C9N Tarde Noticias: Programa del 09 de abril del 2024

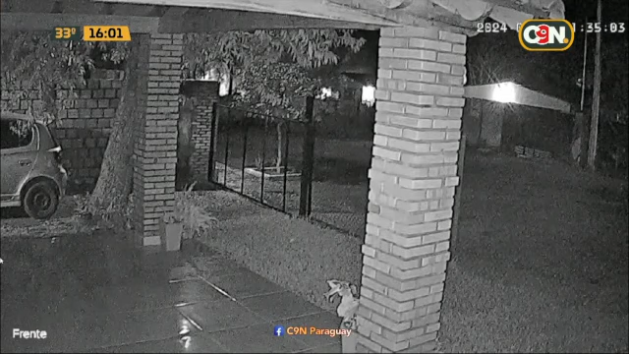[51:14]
Esto fue en otra casa ahí al lado nada más, que también intentaron robar. Y vas a ver en las imágenes, Sol, cómo van llegando y utilizan... ya vamos a ver el momento de la llegada para que ustedes mismos vean cómo intentaban abrir el portón. Porque estamos hablando, yo por lo menos no había visto la forma como sí operan así, ¿verdad? De llegar así. En manada. En manada para lograr su objetivo.
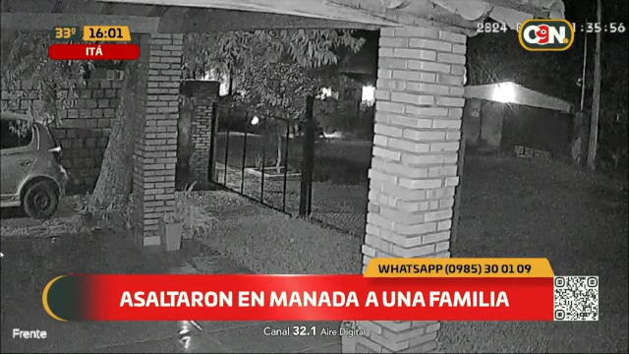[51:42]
Ahí, los primeros dos casos no tuvieron éxito. No tuvieron éxito. Fíjate, ahí vienen, estacionan. Ahí van a ver. Y los acompañantes son los que se bajan. Y de alguna manera intentan ingresar a la casa. Ahí vemos cómo... Todos ellos tenían casco, sabiendo ya la posibilidad de que podría haber cámaras eventualmente en el lugar. Y ahí va, fíjate. ¿Eh? Tiene, ¿cómo se llama este?